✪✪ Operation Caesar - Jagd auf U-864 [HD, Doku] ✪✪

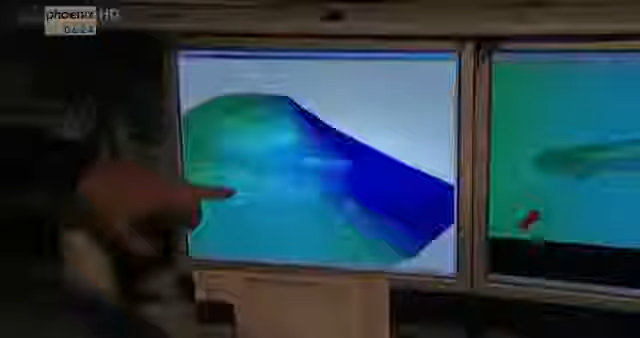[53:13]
Und jedes Teil liegt an einer anderen Stelle. Auffällig dabei, eine Hälfte steckt senkrecht im Schlamm.